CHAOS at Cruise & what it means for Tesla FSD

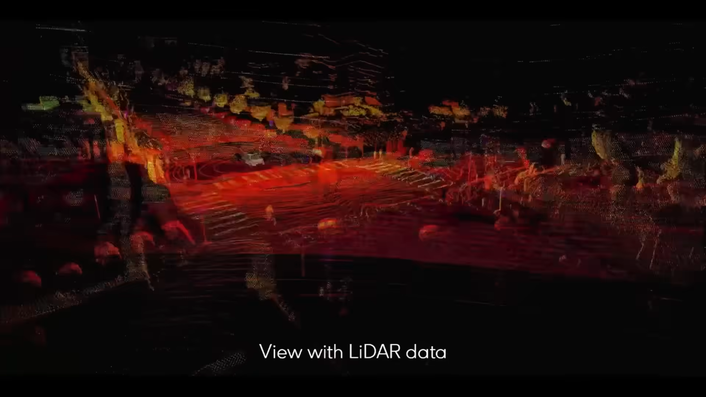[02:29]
They drive by using pre-planned navigation paths and use their sensors to make sure they're exactly where they're supposed to be and
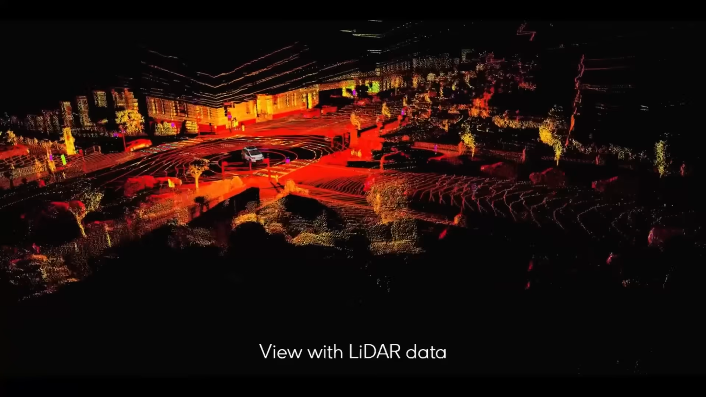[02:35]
can't go beyond the high-definition maps they're programmed on.